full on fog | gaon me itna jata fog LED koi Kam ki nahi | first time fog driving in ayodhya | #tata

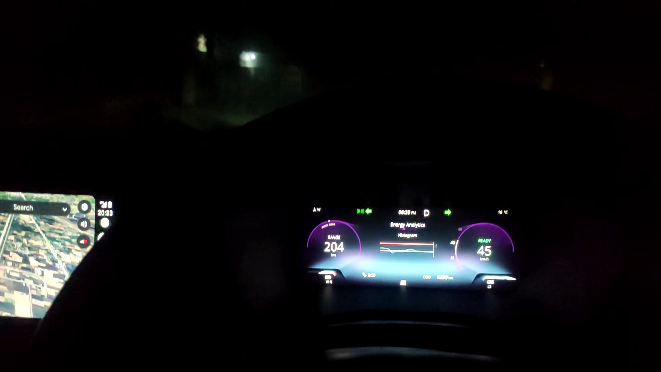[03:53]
204 किलोमेटर है कहते रस्ता बढ़ गए फूरा फॉक फॉक दिख रहा है अब है
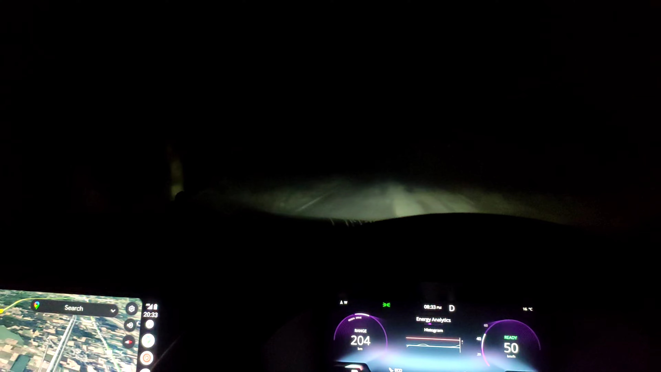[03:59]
अ दिखता ही नहीं है यह इल इदी इतना काम नहीं गड़ती फॉक में